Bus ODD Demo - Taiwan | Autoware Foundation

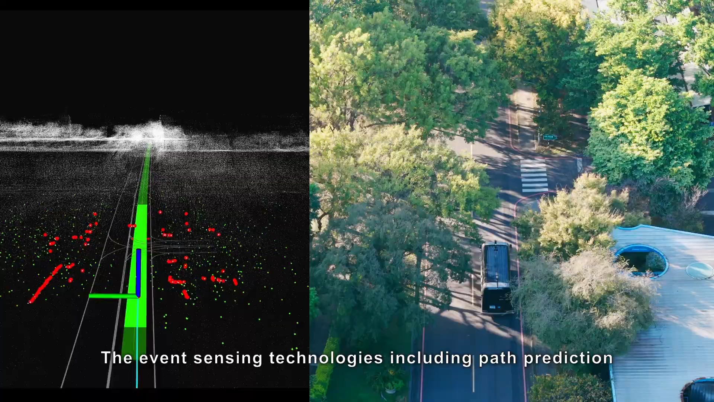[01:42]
The event sensing technology including path prediction and pedestrian crossing.